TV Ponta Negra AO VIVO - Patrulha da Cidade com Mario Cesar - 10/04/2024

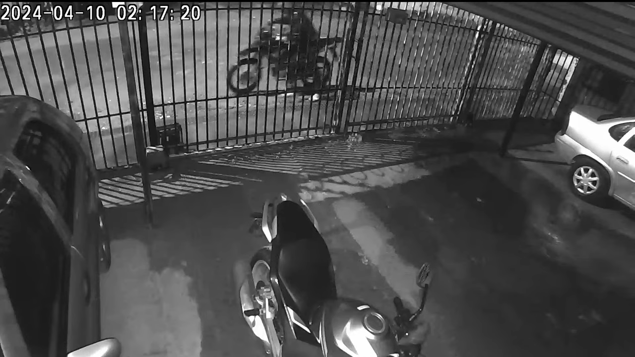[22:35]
Atenção, fecha aqui nas imagens, as imagens agora no ar, as imagens na tela. Vá vendo agora, meu povo, isso é em Pardamirim, tá? Em Pardamirim, assaltos acontecendo, população amedrontada aí, a população pedindo providência, pedindo segurança pública, e você vai vendo aí mais uma imagem de assalto acontecendo em Pardamirim. Meus amigos telespectadores, aliás, é furto, né?
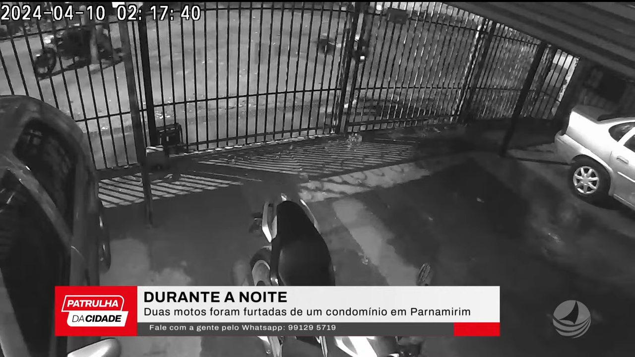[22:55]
Estão levando a moto aí, ó, levando a moto, ó. Isso é na frente do condomínio aí, praticamente, a imagem pra você na tela da audiência, telespectador, minha amiga telespectadora, a imagem pra você mostrando furtos, portanto, de motocicleta, e é por isso que agora eu vou falar ao vivo com o repórter Rogério Fernandes acerca desse furto.